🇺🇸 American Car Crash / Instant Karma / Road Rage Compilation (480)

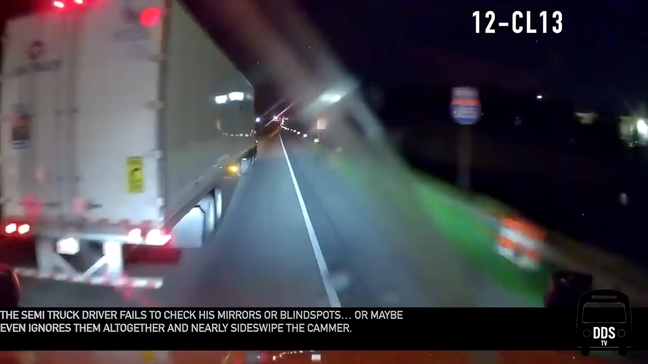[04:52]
the semi-truck driver fails to check his mirrors or blind spots or maybe even ignores them altogether and nearly side-swipes the camera